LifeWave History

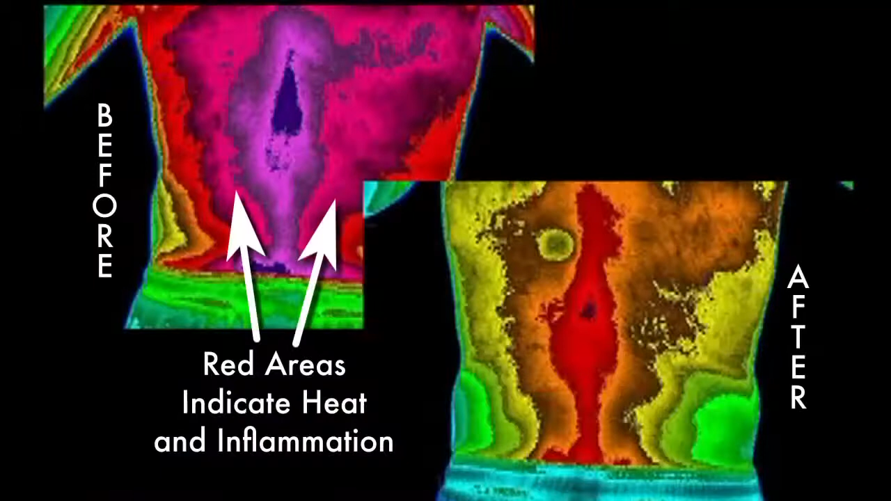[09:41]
This is what happens when we apply the patches. As you see, there's a pretty hot looking back to the left, and there's a patch distinctly sitting right in the middle of that spine.